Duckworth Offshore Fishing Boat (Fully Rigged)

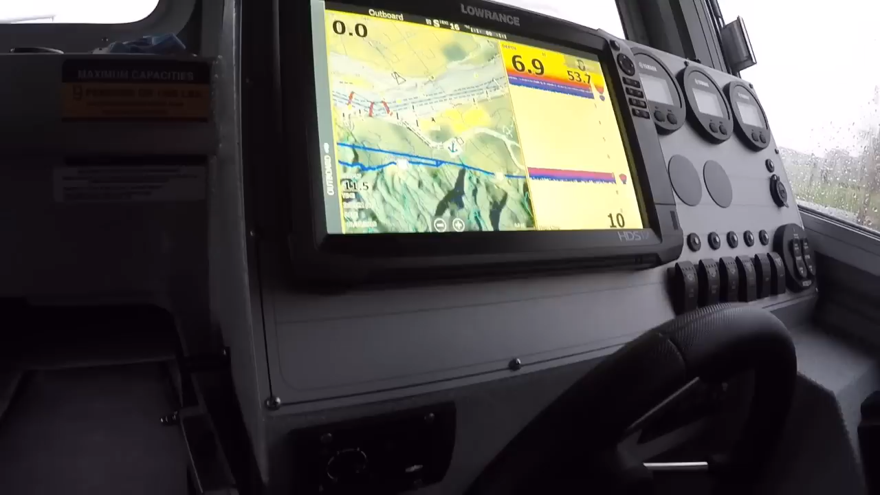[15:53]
And you're going to hear that unit fire up. Like it did.
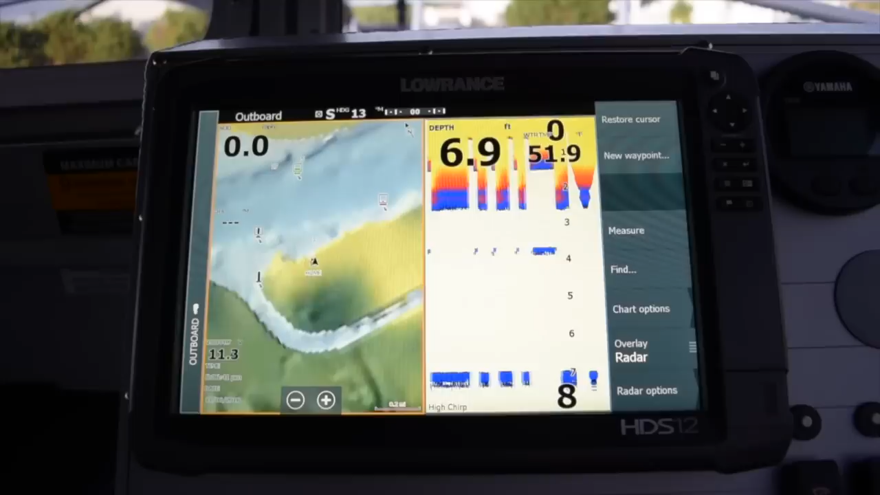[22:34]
On screen: depth 6.9 ft
Everything. Through. The. Neiman. Network. Basically. Ties. Together. So. I've. Got. My.
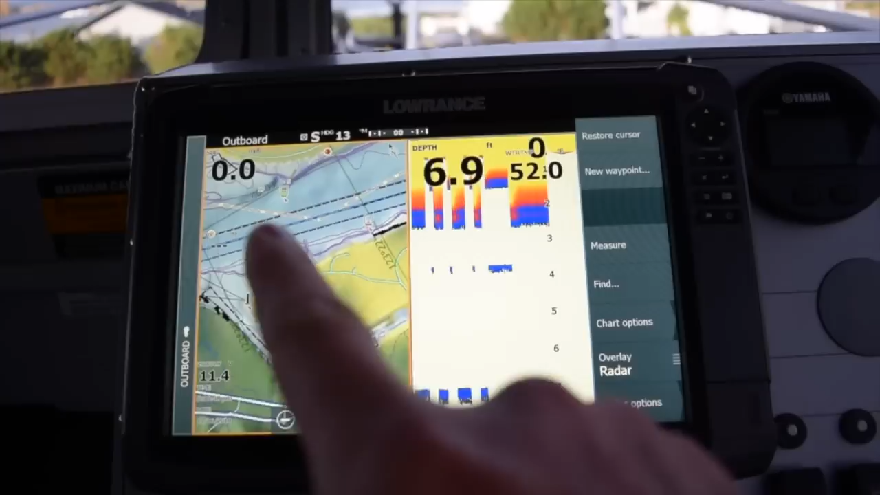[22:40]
On screen: depth 6.9 ft
Charts. I got. My. Maps. I've. Got. My. Depth. Finder. Now. We're. Not. On. The. Water. Right. Now. So. Obviously. This.
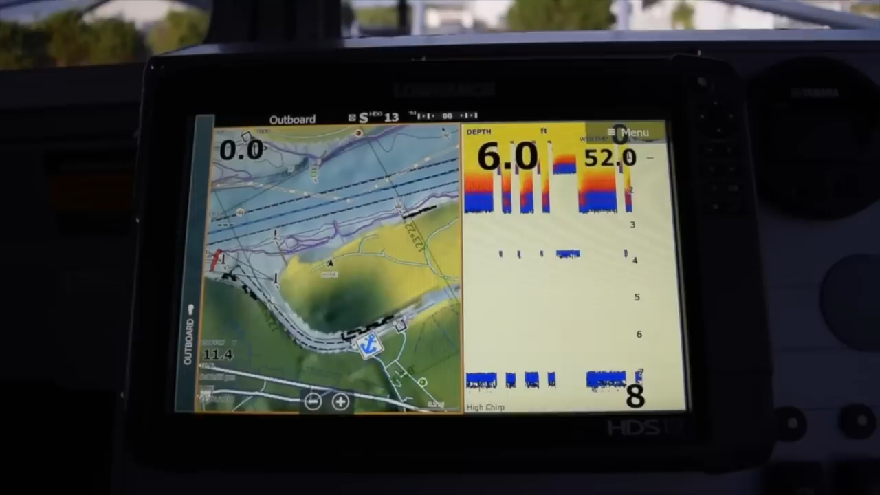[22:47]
On screen: depth 6.0 ft
Isn't. Gonna. Read. Like. It would. And. I've. Also. Got. My. Radar. I.
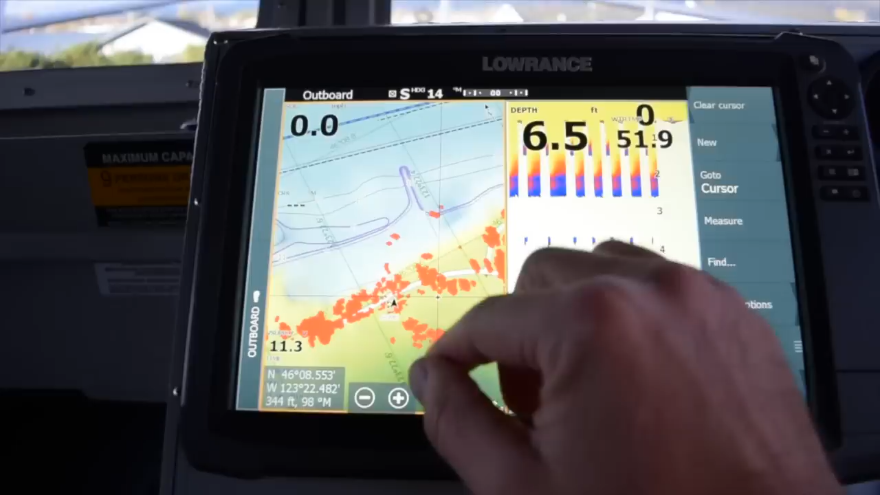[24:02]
On screen: depth 6.5 ft
You. Guys. Are. Going. To. That. It.
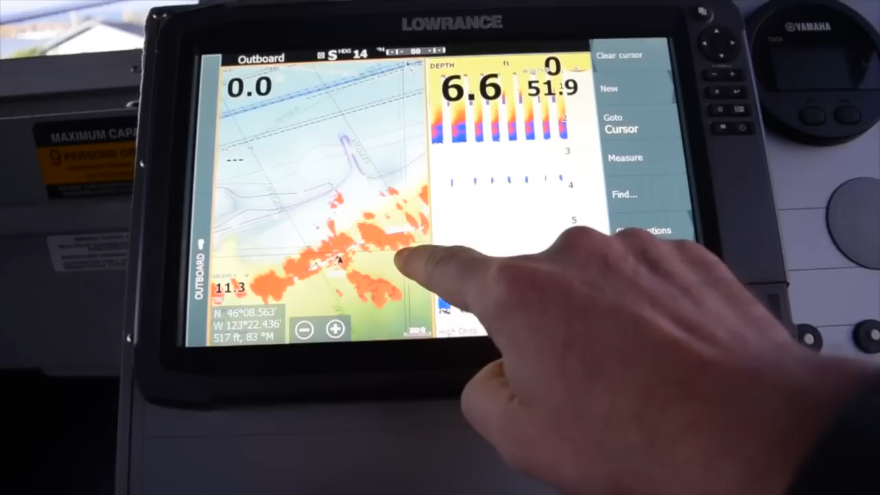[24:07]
On screen: depth 6.6 ft
Will. Start. Showing. Any. Ships. Nearby.
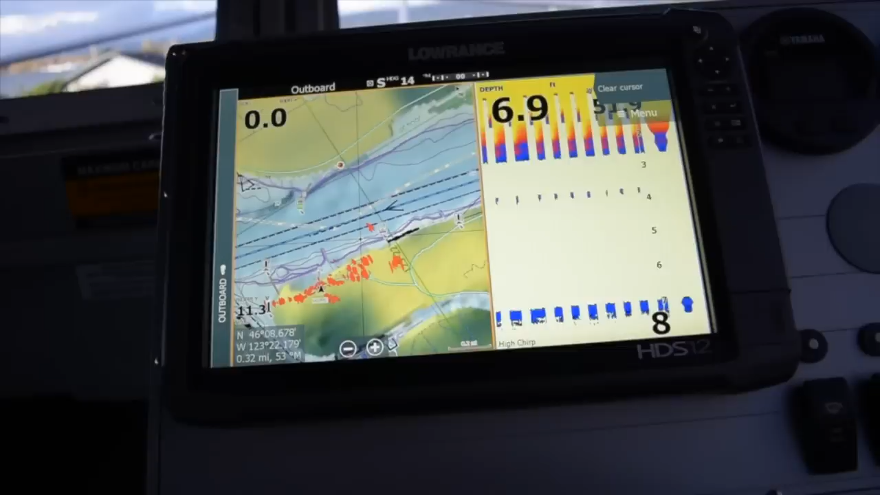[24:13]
On screen: depth 6.9 ft
Now. You. Guys. Can. See. Where. I. See. A.
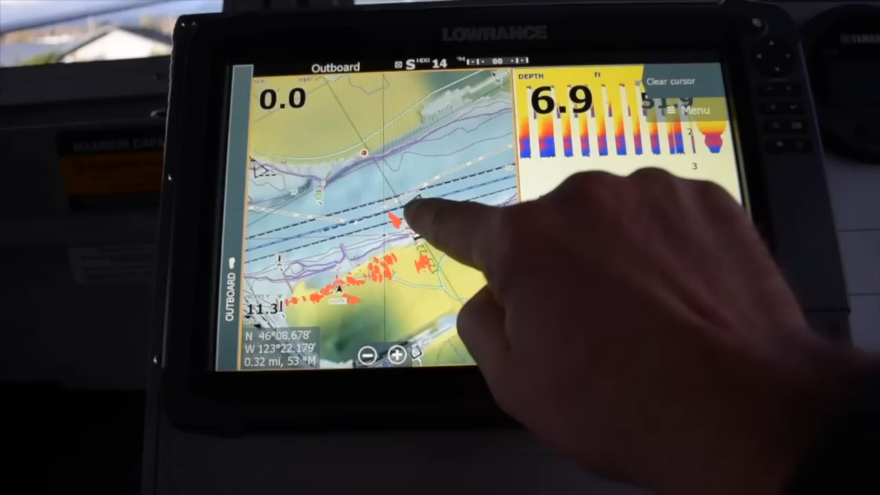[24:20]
On screen: depth 6.9 ft
Symbol. Like. That. Symbol. And. That.
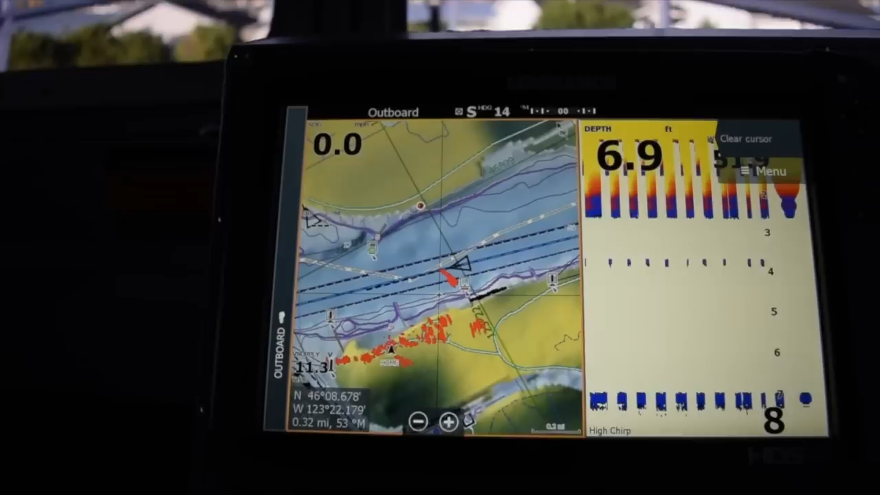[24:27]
On screen: depth 6.9 ft
Boat.
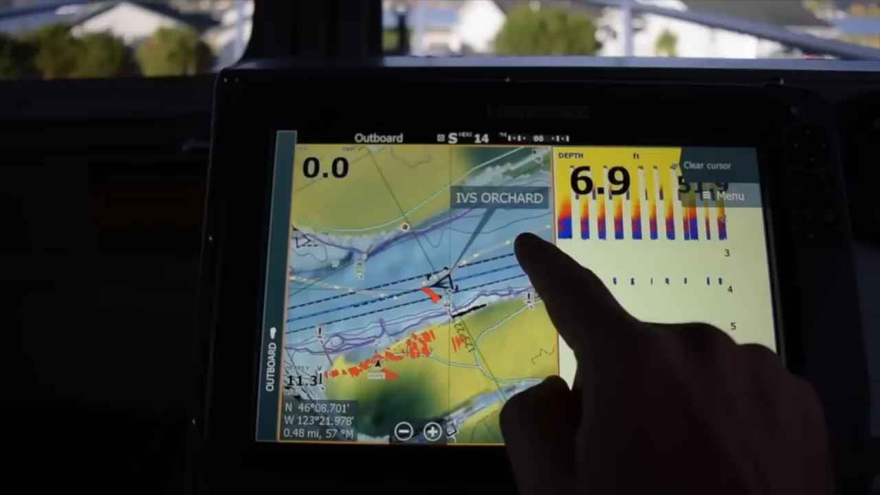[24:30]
On screen: depth 6.9 ft
Ivs. Orchard. I. The. Boats. Name. I. Can. Click. On. This. It. Will. Tell. Tell. That. It.
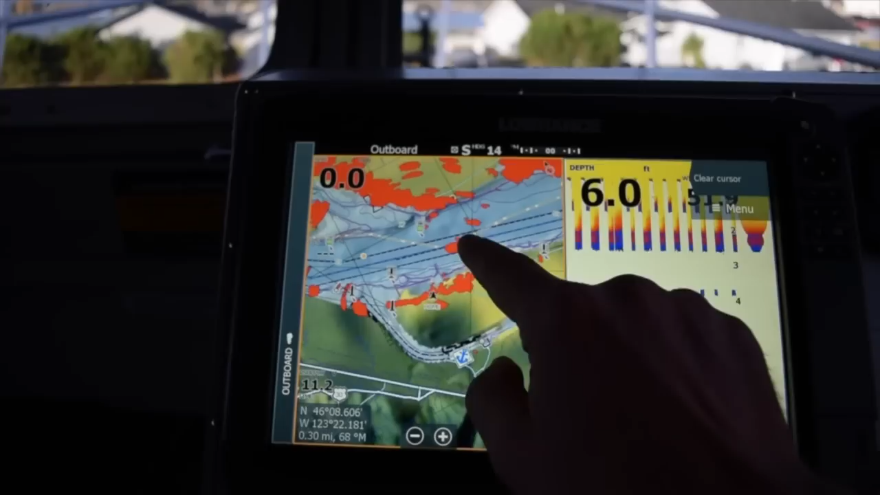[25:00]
On screen: depth 6.0 ft
Click. On. Him. Show. You. One more time. Ivs. Orchard. Click. On. That. And. It. Will. Show me. Everything. About.
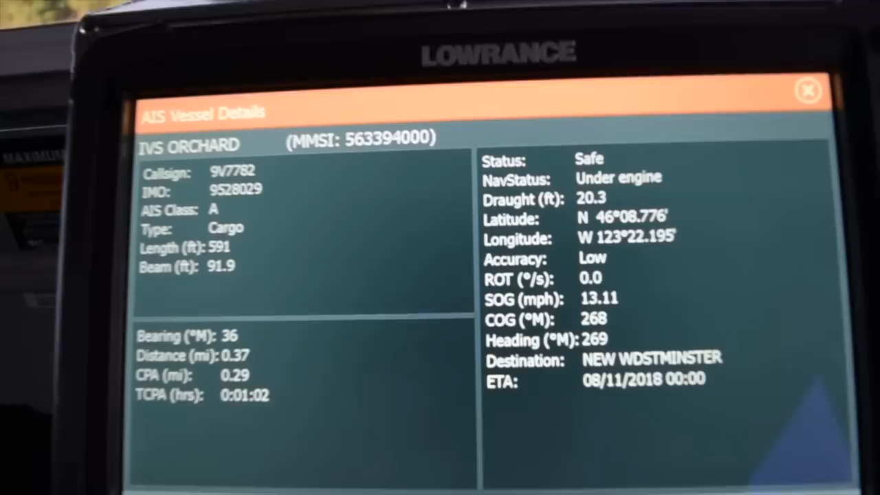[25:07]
Him. Where. He's. Going. His. Speed. What. His. Are. And. That.
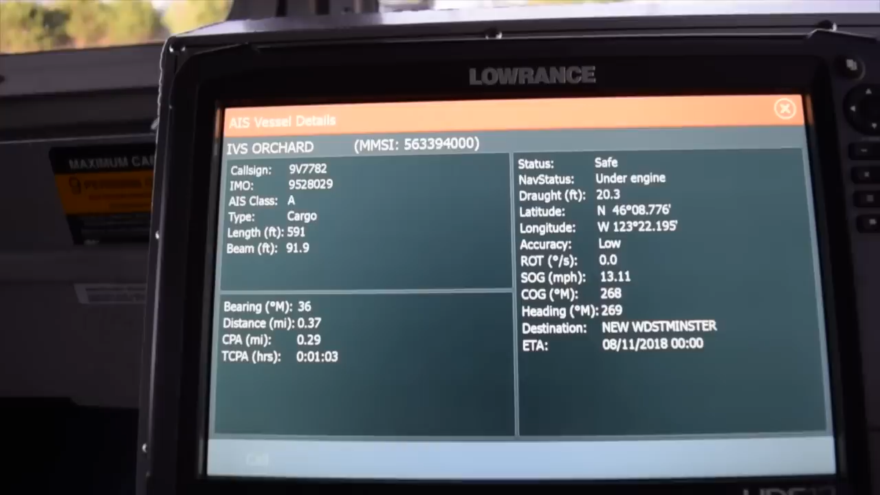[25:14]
Will. Tell. Me. And. He's. Actually. Right. In front. Of.
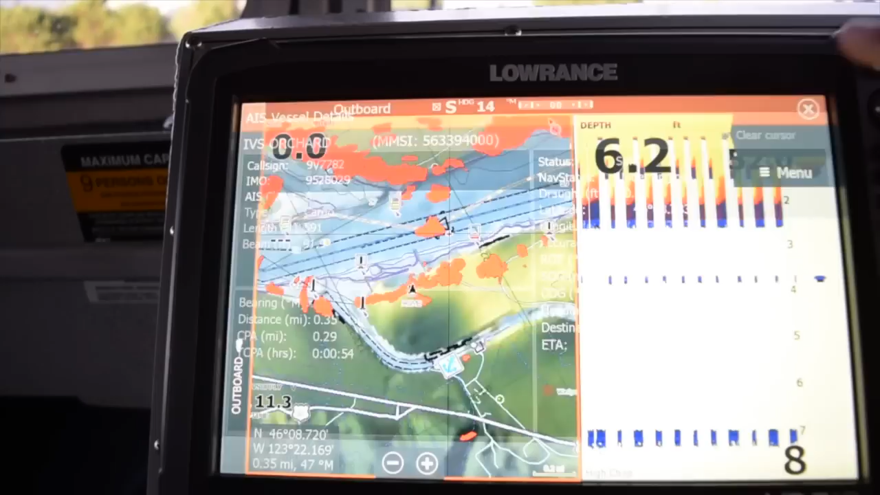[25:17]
Right. Now. And. I'll. Show. You. See.